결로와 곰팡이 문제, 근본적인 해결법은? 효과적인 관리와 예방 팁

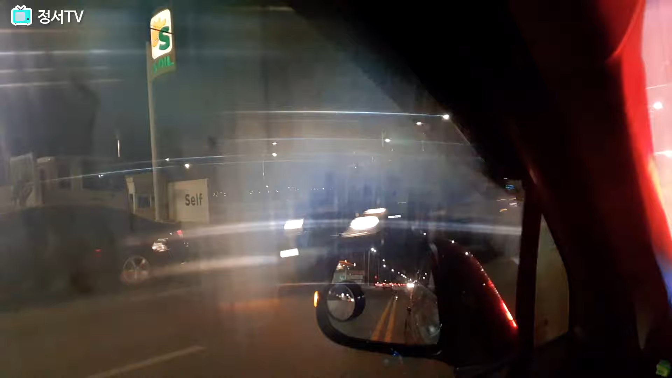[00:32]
운전 중에 이제 실내가 좀 따뜻해지고 유리가 지금 차갑기 때문에 이렇게
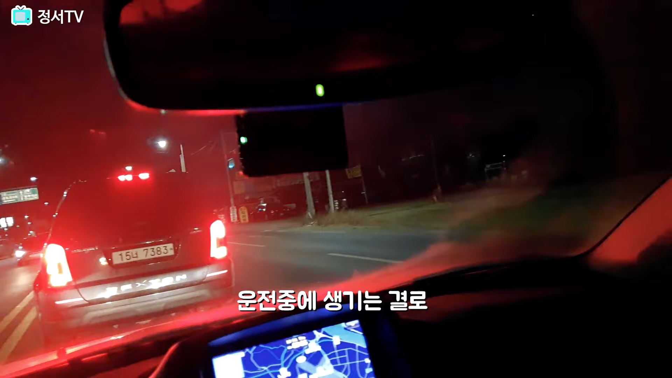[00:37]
지금 결로가 생겼어요 여기 보시면은 이렇게 습이 차는데
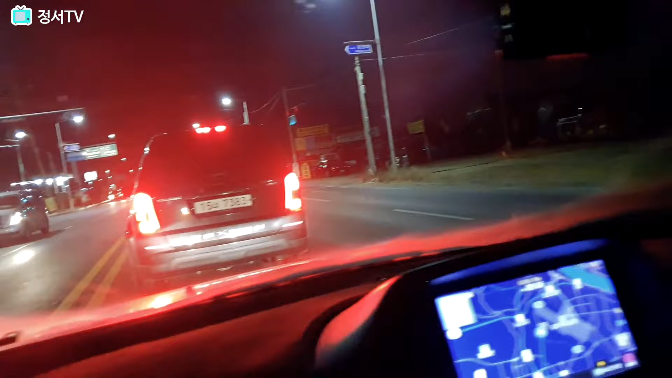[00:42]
이것도 결로의 일종이라고 볼 수 있어요 지금 보시면은 이렇게 습이 차게 되죠 실내랑 실외랑 온도차 때문에 그런건데 원래는
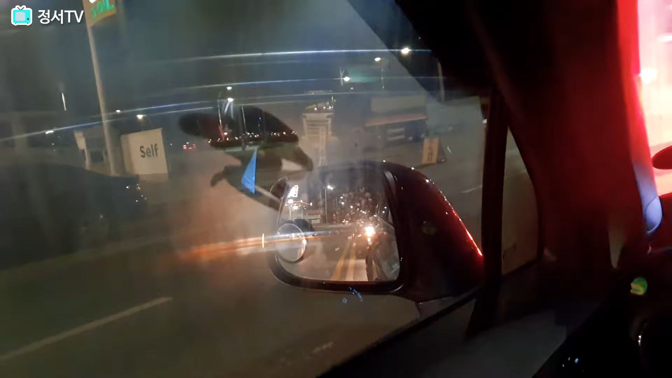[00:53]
차에서 이제 결로를 없애는 버튼이 있거든요 이거를
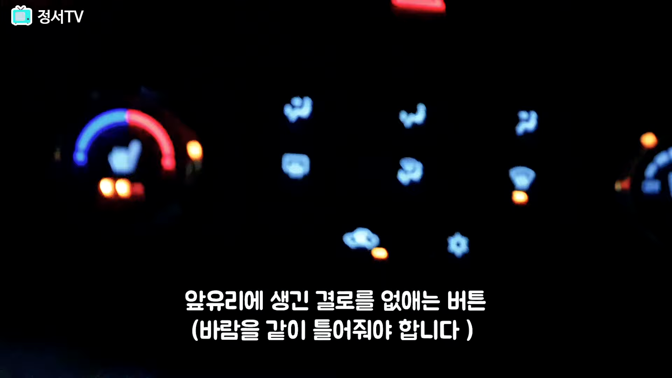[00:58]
누르시면은 이게 이제 금세 없어질거에요 자
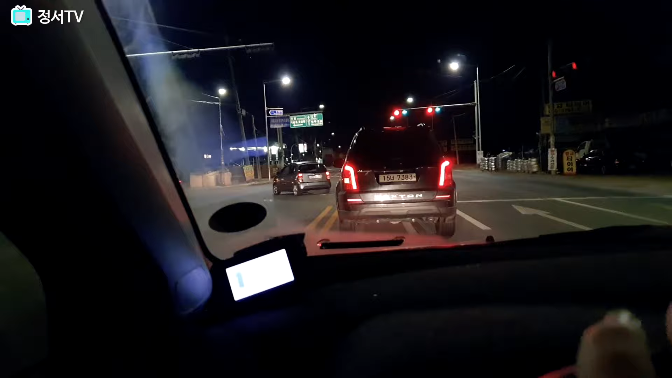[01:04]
지금은 이제 지금 완전히 없어져 가고 있죠